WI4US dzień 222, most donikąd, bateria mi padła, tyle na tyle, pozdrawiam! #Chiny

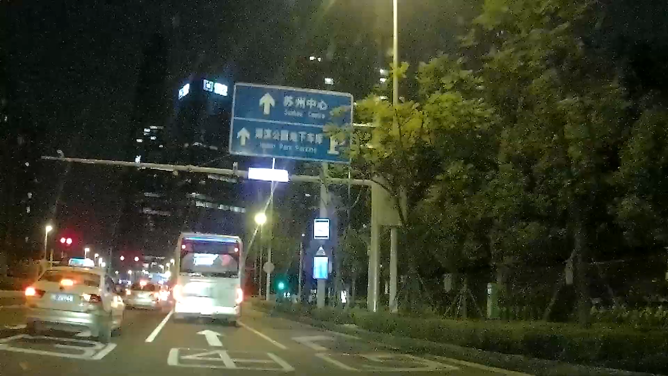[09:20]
Wprowadzili teraz takie oświetlenia, tutaj widzicie migające, one wskazują, że w tym miejscu jest odcinek szczerzony. To znaczy, szczerzone, to są tutaj elektroniczni policjanci, wklejają mandaty, czyli trzeba bardzo uważać szczególnie na tym skrzyżowaniu, żeby nie robokopnie przykleił mandatu. Czyli prędkość, skręty, zmiany linii i tak dalej trzeba bardzo ostrożnie. To i bardzo skomplikowane to skrzyżowanie jest i dużo wypadków dosyć było, stąd też prawdopodobnie dmuchają na zimne.
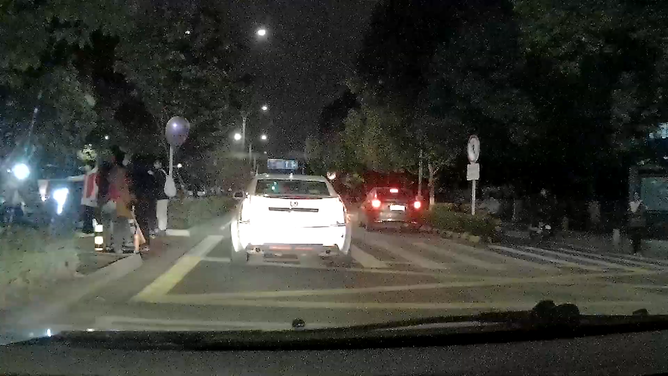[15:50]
Zwykle tutaj jest bałagan z tym skrzyżowaniem, bo tutaj ta szkoła ma dwa wejścia i także z jednej strony i z drugiej strony jest zablokowane. Tam z prawej strony, tam się dantejskie sceny dzieją. Dobrze tak jakoś podświadomie wybrałem tą drogę, bo wiem, żebym się drugą stroną nie przebił do swojego mieszkania, do swojego osiedla, bo tam jest całkowicie zablokowane, jak bym chciał skręcić w prawo. No i podziwiam te dzieciaki,